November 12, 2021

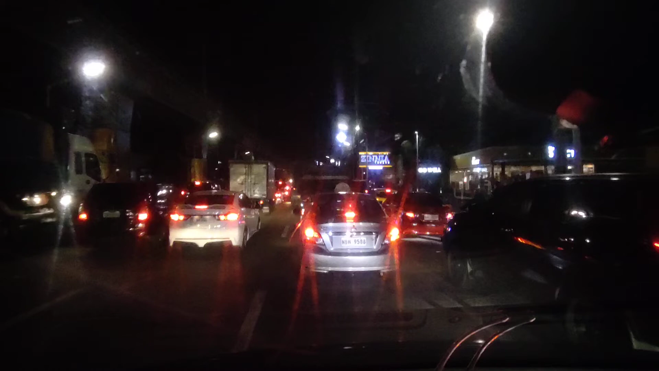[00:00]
What's up mga ka-ride on Nandito tayo ngayon sa EDSA at sobrang traffic Gusto kong malaman bakit traffic siya ngayon Siguro,
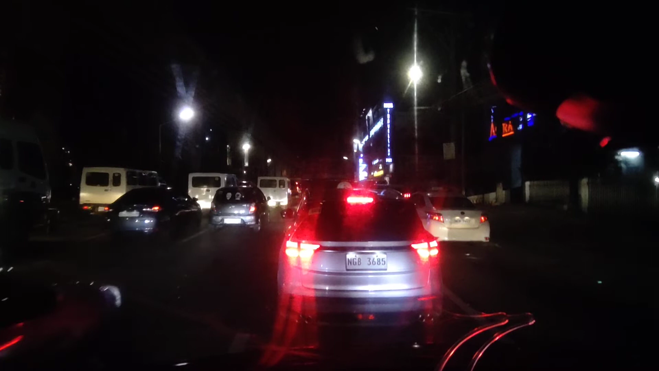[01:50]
Yan talagang Gapang po talaga tayo Gapang Magpagong tayo ngayon Pagong Hindi tayo maabot ng 5 km per hour Hindi maabot Mas mabilis pa yung lakad
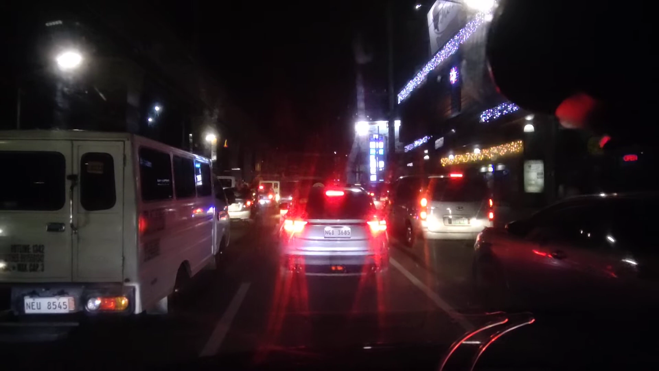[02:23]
Ayan Huminto talaga Ang Gapang talaga Gapang Tapos hinto Hindi yung talagang Tuloy-tuloy siya Na Aabot ka ng 10 km per hour Hindi Ayan o Ayan 6 5 Ayan Pabagal na 3
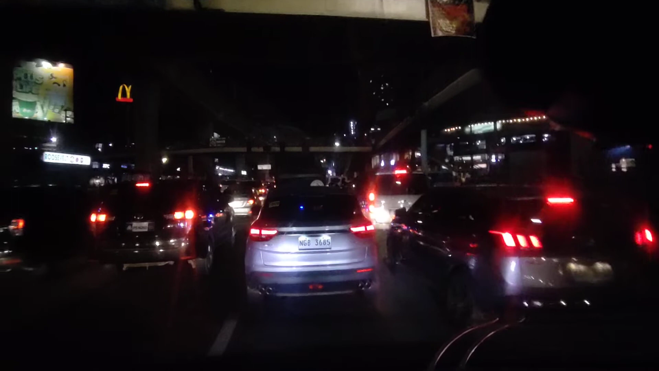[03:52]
feeling ko hanggang doon sa yung stoplight feeling ko lang hindi ako sure feeling lang nagpipiling lang ako yung stoplight na yun
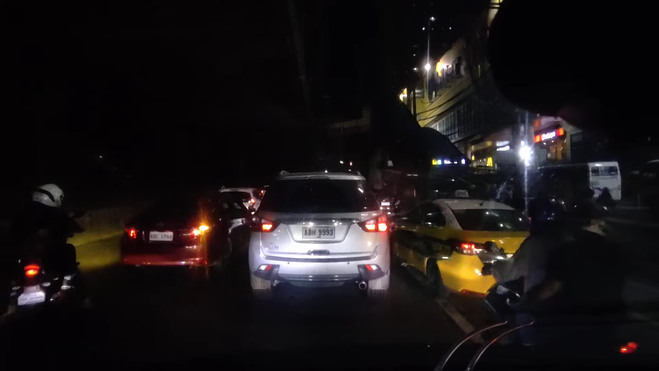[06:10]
ayun yung bus o mabilis yung bus kaya hinto ko na talaga
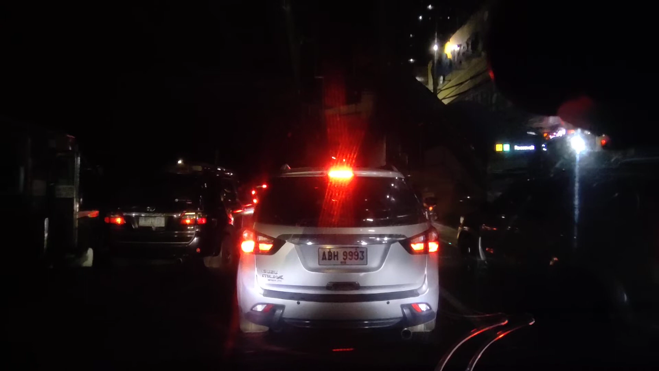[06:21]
pili ko sana nga hanggang doon sa may stoplight para makalagpas tayo doon tuloy tuloy na ang biyahe natin sayang hindi natin nakakunan yung isang stoplight dito sa may pagkalagpas ng Royal sa Mayedza sana nakunan natin kasi matraffic din sya doon
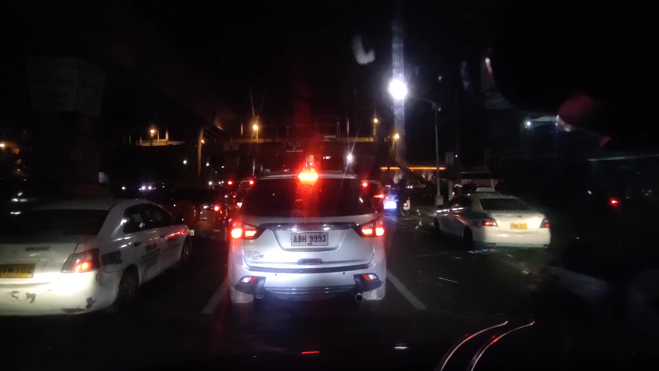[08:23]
project 7 dito sa may shell siguro naaharangan yung kadiretso kasi sigurado may mga dumadaan dyan gusto magyuturn pero tayo hindi na maandar yung nasa kanan natin kumabante yun kumabante na tayo ok ano ba talaga ang dahilan
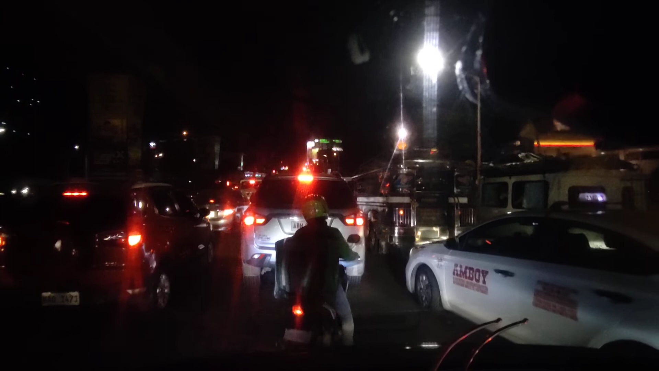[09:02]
tama naman yung linya natin yun nga may tumawid doon L300 yun nga o naharangan tayo katulad nga ito yun o
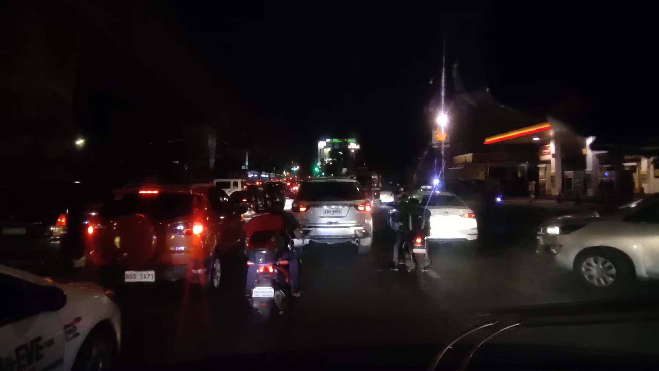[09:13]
pupunta siya sa kaliwa yan sigurado o yun nga nag signal siya ng kaliwa ayun nga nakakaharang kung tutuosin hindi naman tayo dapat matra-traffic dahil lang sa mga yun nga yan ayipin tayo hindi tayo naka ano
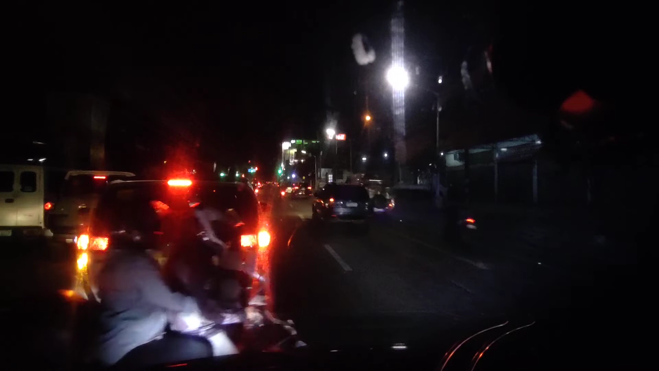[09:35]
aba busina kayo alam nyo nakahinto na ay magsilipara na kayo di kayo marunong umintindi di kayo marunong uminawa consideration lang okay talaga o di tayo mapagbigyan di ba o di tayo makapasok sa kanan dahil medyo mabilis isa sila o yun nakapasok na tayo o maluwag naman
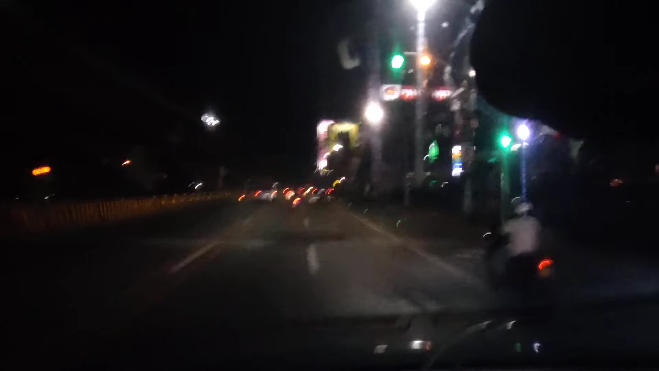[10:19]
yun lang sa mag-best lane nang ini-stop nila yung arrow o yun diretsyo na 40 na takbo natin diba yun lang na pala dahilan
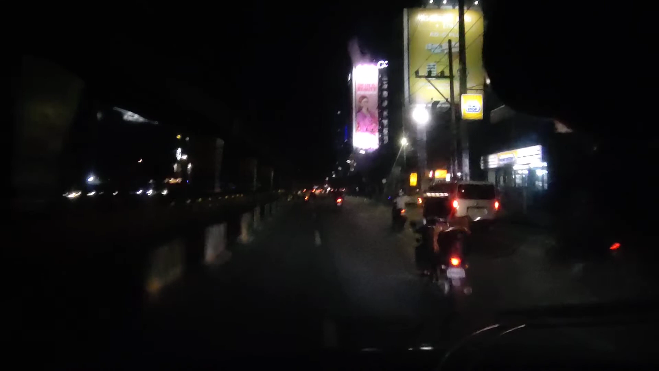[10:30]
yung shell na yun pero tignan na rin muna natin dito sa may north avenue pag hindi ma-traffic dito sa may north avenue station iwawakas ko na ang inyong hindi amang lingkwan mga car ride on
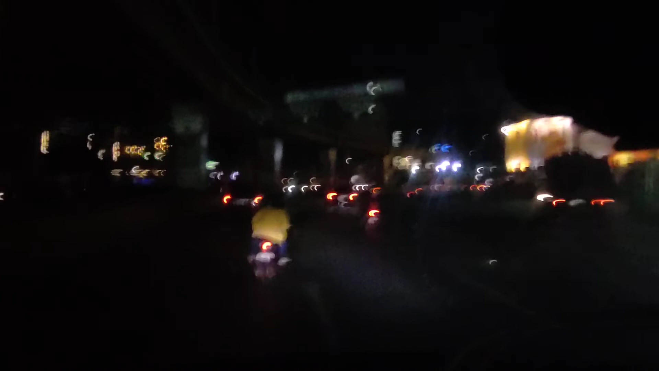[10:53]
oh yeah don't forget like and share and subscribe bye-bye walang traffic eh kaya
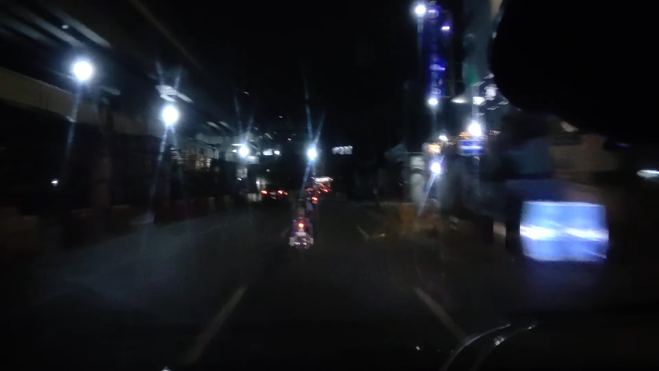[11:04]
bye-bye delay-delight you now okay nakakatakbo na tayo ng 60 km per hour bye-bye